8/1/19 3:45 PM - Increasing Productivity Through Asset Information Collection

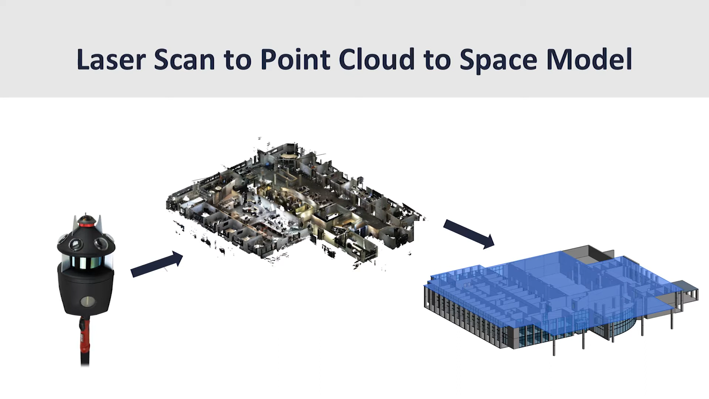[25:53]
Well, we can use some other methods, laser scanning, use that point cloud to form, you know, a basic space model. And then from there, we've captured a bunch of data. We can build out a higher level of detail of the model over time or to whatever the client needs, all right?
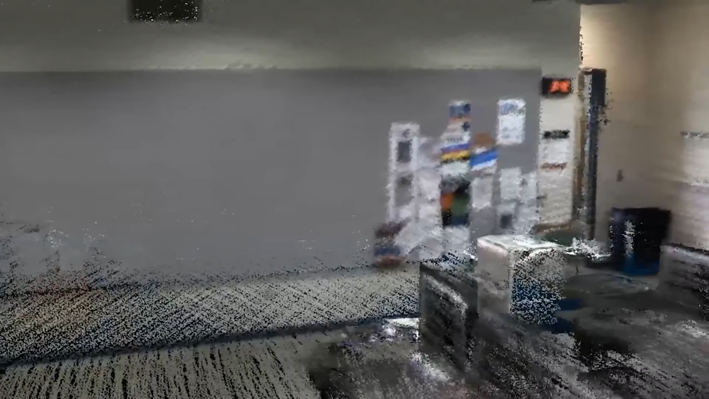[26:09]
We can also do exterior scans.
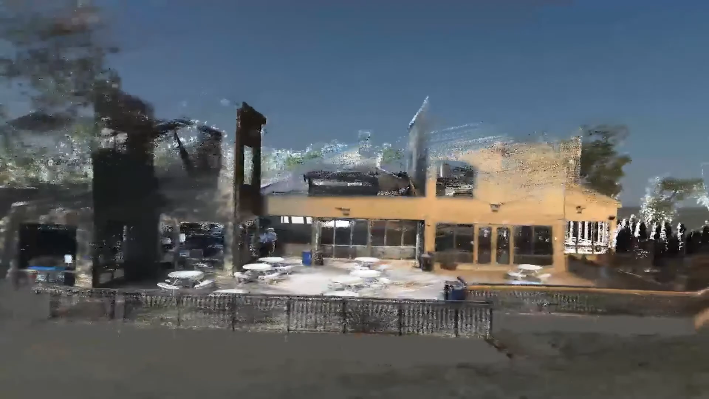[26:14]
No, it didn't play. There we go. So we can do exterior scans of buildings, right?
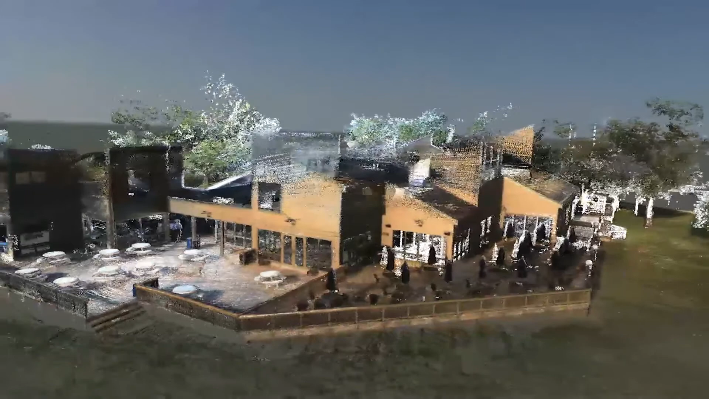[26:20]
Get takeoffs. Think about the value of building, you know,